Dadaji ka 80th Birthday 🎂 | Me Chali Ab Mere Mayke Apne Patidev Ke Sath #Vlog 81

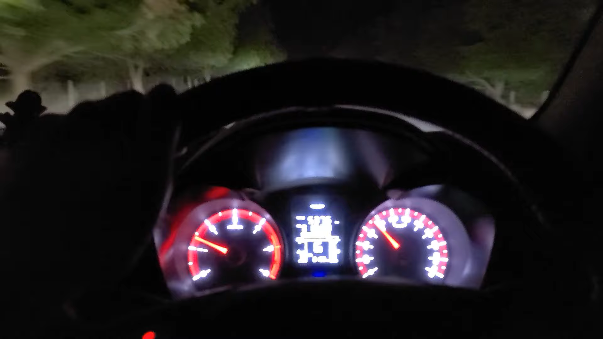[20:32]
70 के आसपास क्रूज कर रहे हैं, 73 के आसपास, और आगे देखो इसमें कांस्टेंट है ना, पूरे में पेड़ है, पूरे पे दोनों तरफ पेड़ है। और क्या परफेक्ट रोड है यार, बिल्कुल स्ट्रेट रोड है, रियासा आईफिल टावर दिखता है, इतना पता है मुझे।
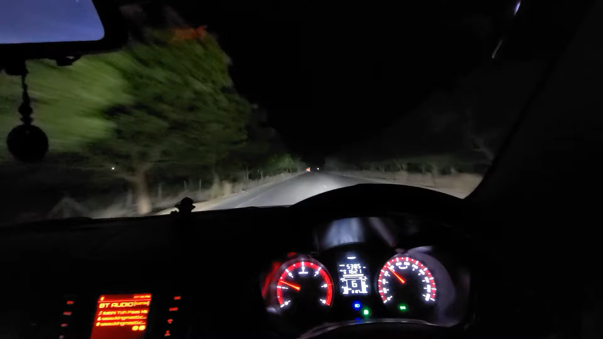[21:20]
और देखो बिल्कुल आवाज नहीं आ रही, बिल्कुल गाड़ी देखो कितनी साइलेंटली चल रही है। तो हम कहाँ हैं जी?
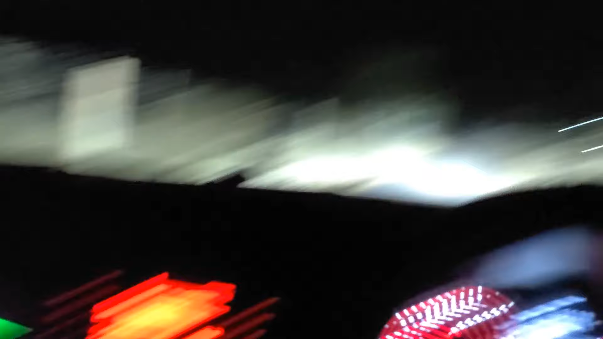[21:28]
मेरे मायके, मम्मी ने पोल तक खुला रखा गेट का, गेट नहीं चला, गेट भी खुला छोड़ा, बस पार्किंग में डायरेक्ट गाड़ी जानी है।
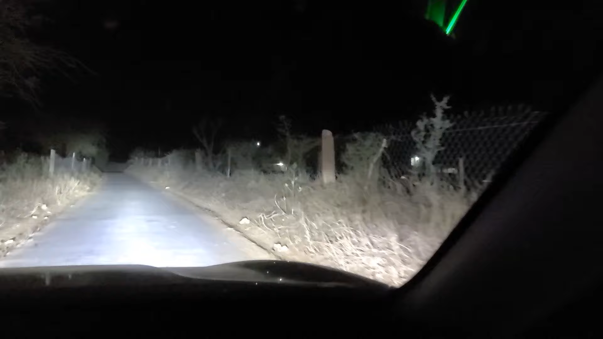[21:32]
देखो वो रहा हमारा घर और हम पहुंच चुके हैं,